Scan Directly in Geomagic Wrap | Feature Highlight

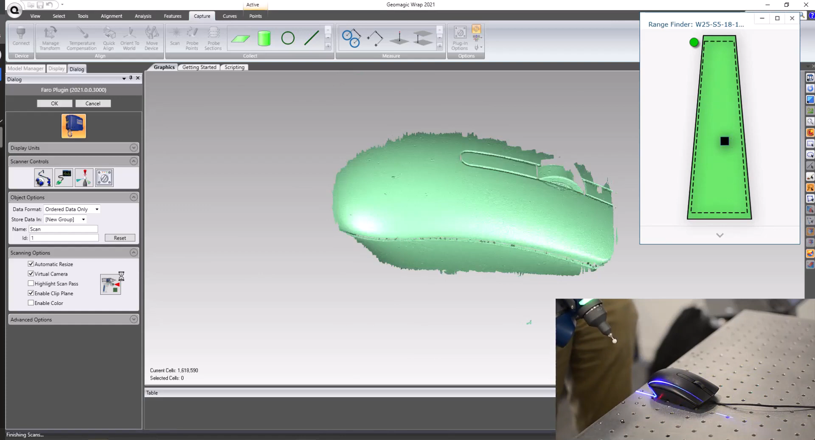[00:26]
Here, we are capturing ordered point cloud data, but WRAP, unordered points can also be used if desired.